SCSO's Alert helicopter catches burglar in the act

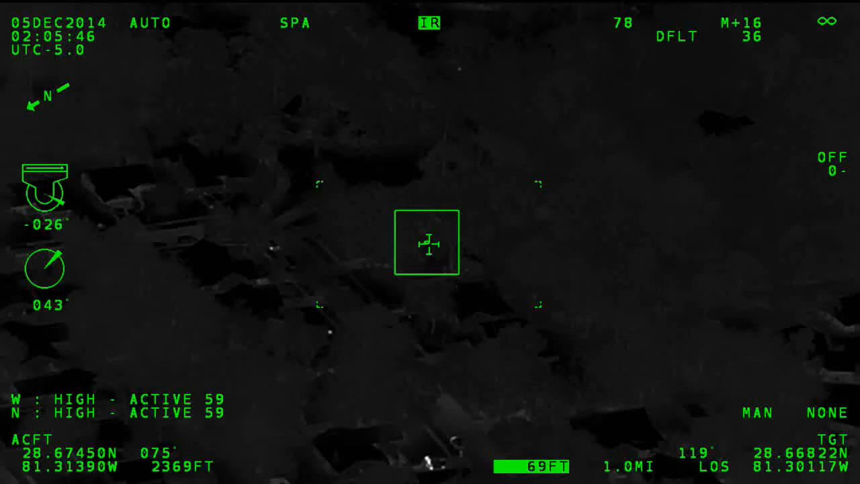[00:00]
...correction of a complaint advice, the subject just tripped an automatic house fight across the street from our complaint.
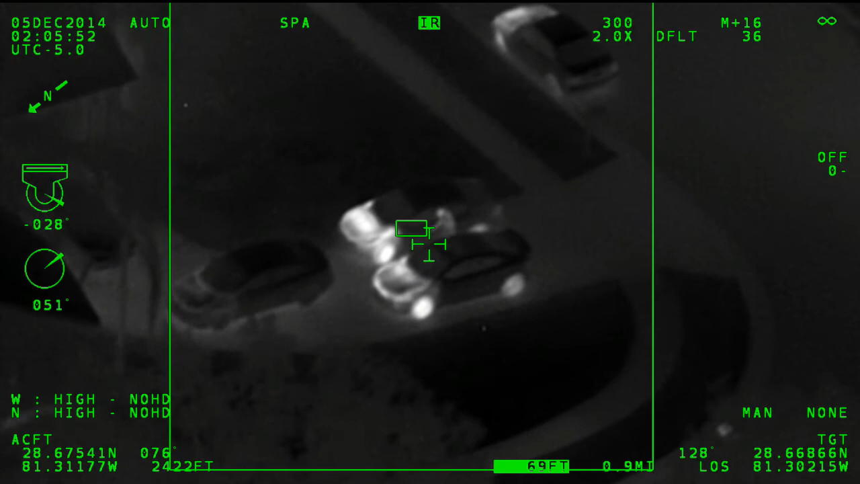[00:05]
All right, Larry, we got a visual.
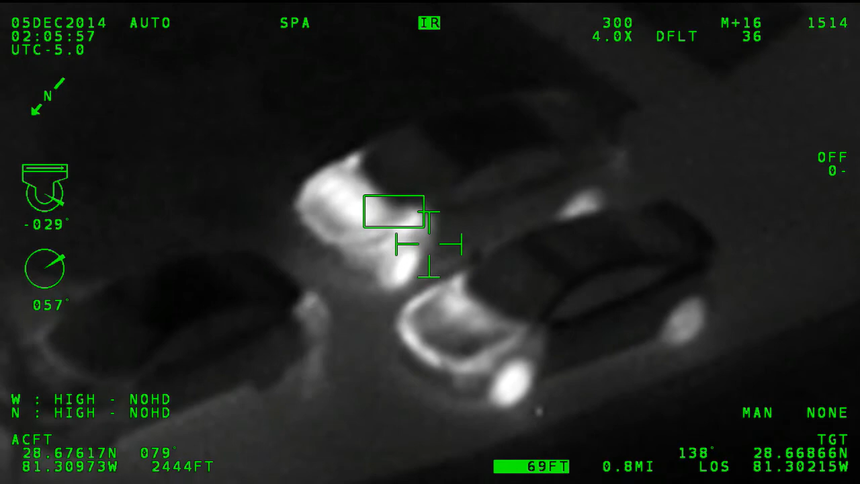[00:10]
1729 Cinnamon Drive, 1729 Cinnamon Drive. Just try two vehicles, now try another vehicle. All right, whoever's on Lake right now, go back to the dead end of Center, which runs off of Florida. But it's time for Movedo. Perfect. All right, keep a visual, we'll hold this as long as...
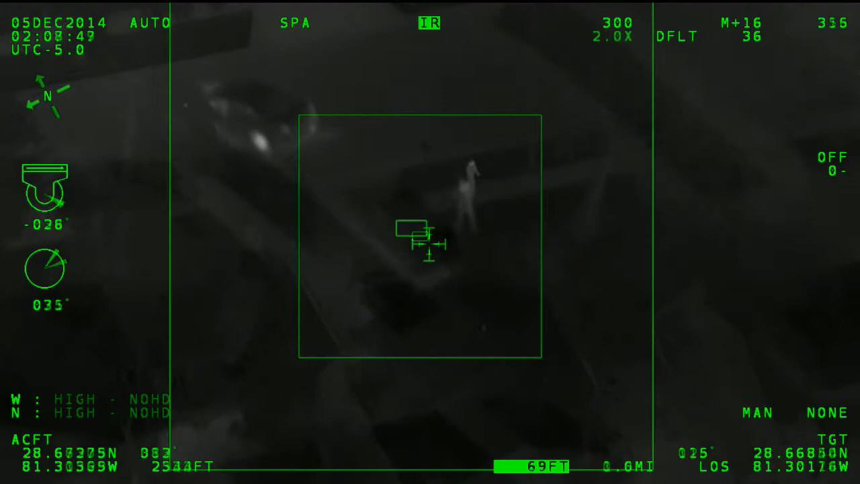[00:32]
All right, looks like he just got in one of the vehicles, looks like a pickup truck. It's going to be in front of 1745.
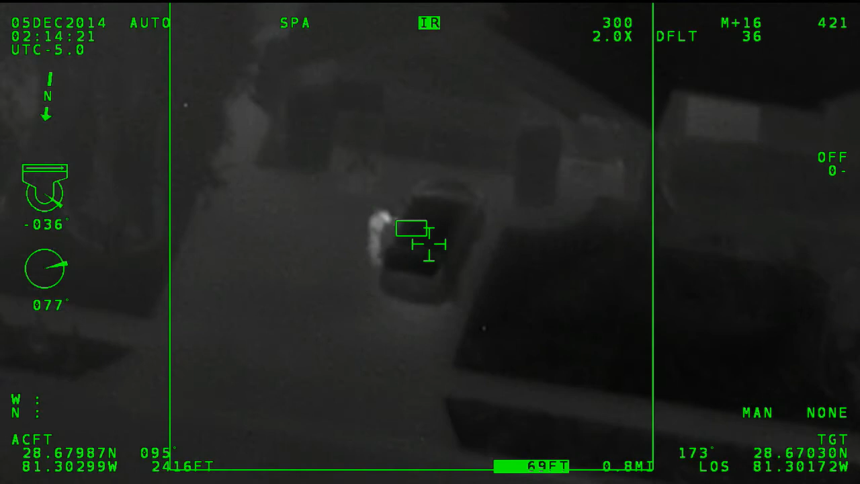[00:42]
Just 1043, I only have a visual on the subject, I'm not looking at the vehicle right now. But I know there's a unit on Lake, just 1043.
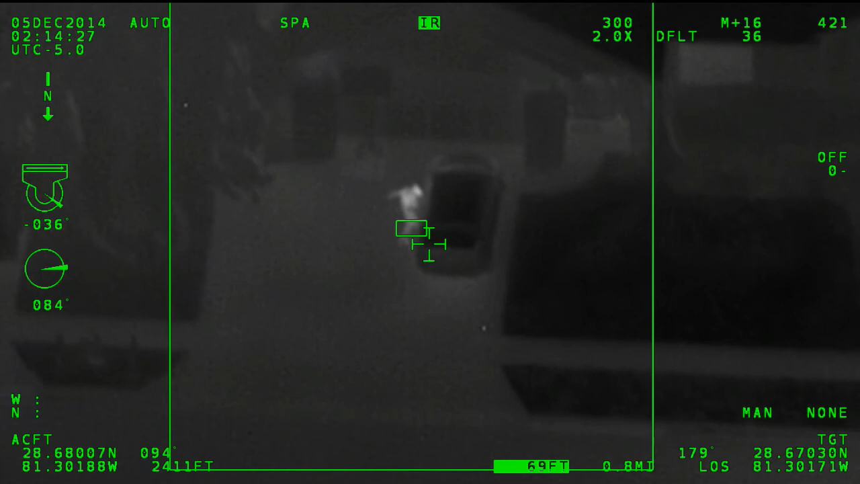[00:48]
And alert to Seminole, just mark on the screen,
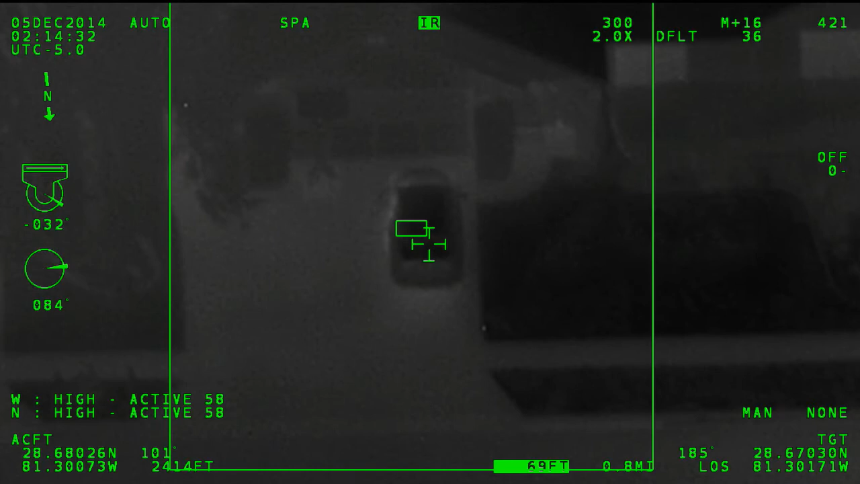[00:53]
1667 Spicewood, it's going to be a 21 victory. All right, alert to Seminole, looks like 1655.
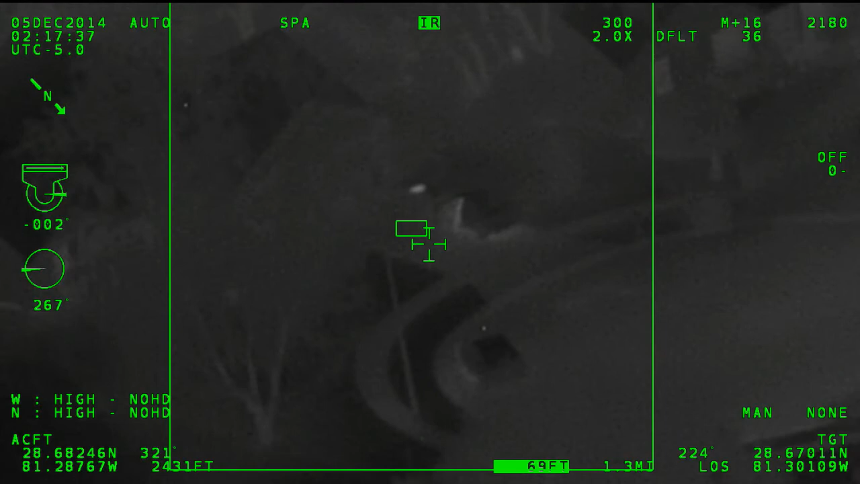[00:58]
That's another 21, 1655 Spicewood Lane, made of vehicle entry.
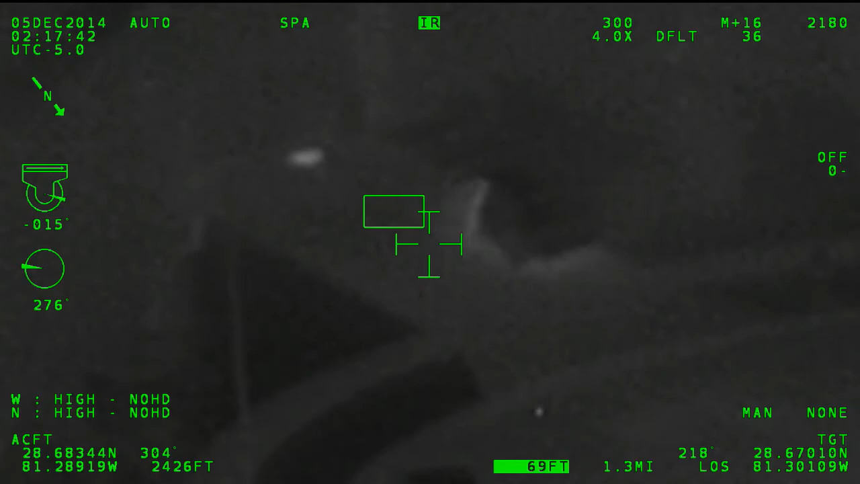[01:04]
All right, units, he's coming up to the entrance right now, that's going to be him.
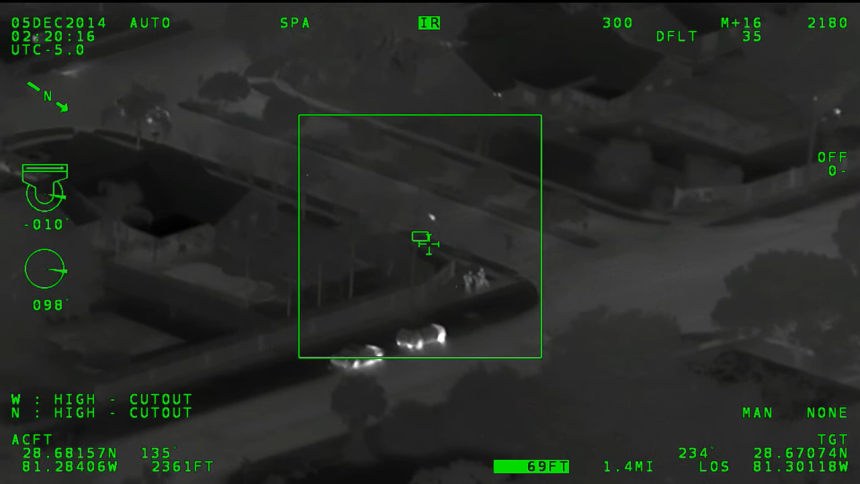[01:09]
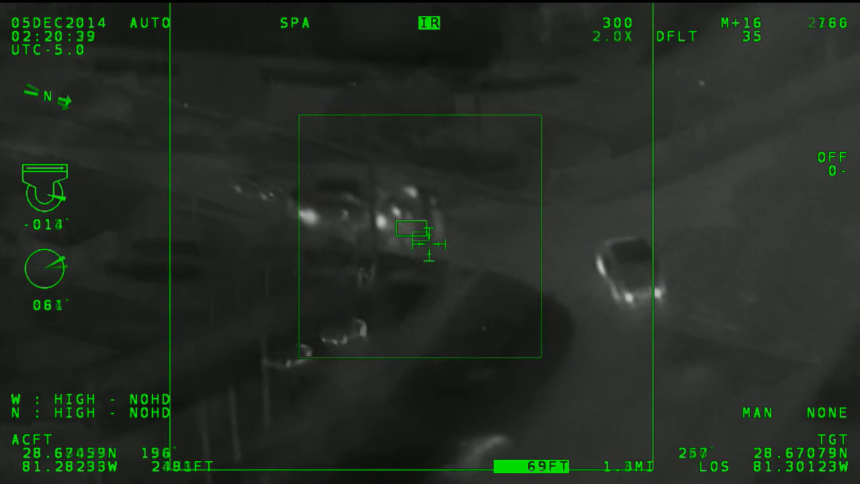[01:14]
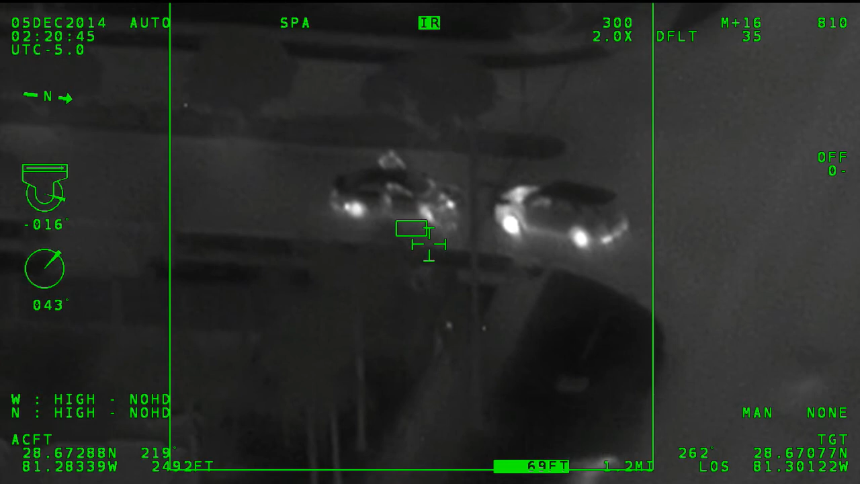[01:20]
All right, alert to Seminole, there's a 1025, there's a 1025. Release 1033, one in customs. All right, just confirm it was just this one, right? All right, that's 104.
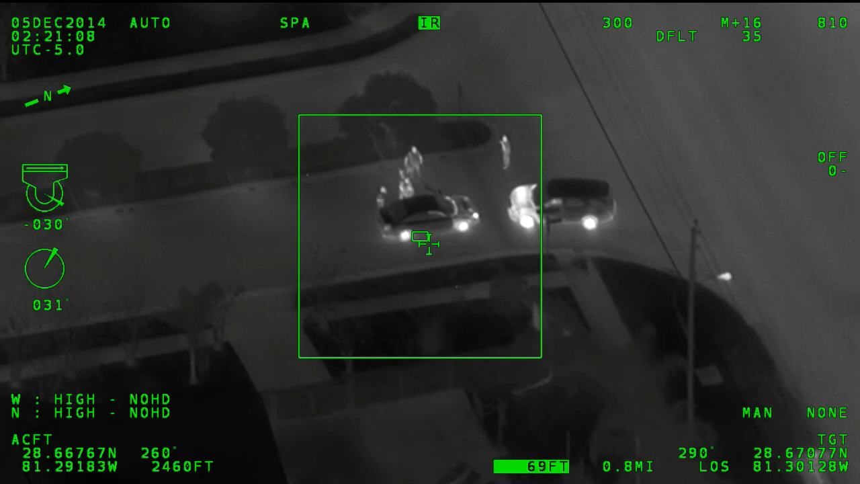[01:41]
Copy, thank you, alert. Fantastic job, I... 104, we added addresses as an alert broadcast to them. I also have the complaints, so a number on the screen, she's willing to 56 and point out the ones that she witnessed. A lot of questions. Thanks for listening. a little bit while